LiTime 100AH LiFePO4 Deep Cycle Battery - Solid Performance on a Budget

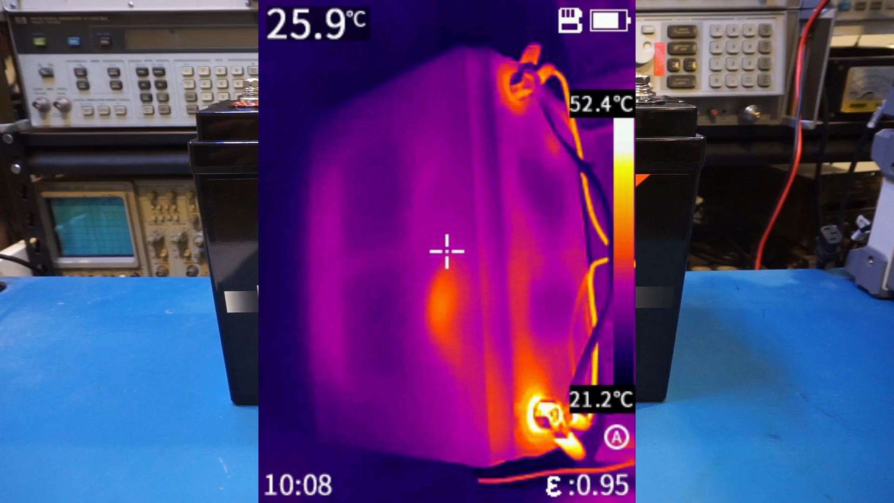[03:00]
On screen: spot 25.9°C, scale top 52.4°C, scale bottom 21.2°C
If you look carefully, you can see a few warmer spots other than the battery terminal, and I suspect those are probably radiated from the active components on the BMS inside the battery. After the discharge test, I have charged up the battery again.
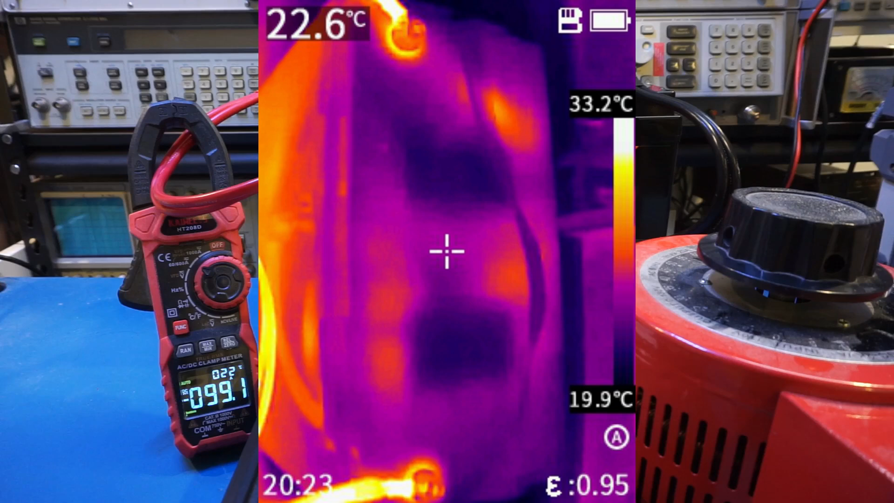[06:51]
On screen: spot 22.6°C, scale top 33.2°C, scale bottom 19.9°C
Those dark spots are two of the cells that's in the battery here. Anyway, so you can see, this is one hot spot, and the other hot spot is right there. So these are definitely from the BMS inside the battery.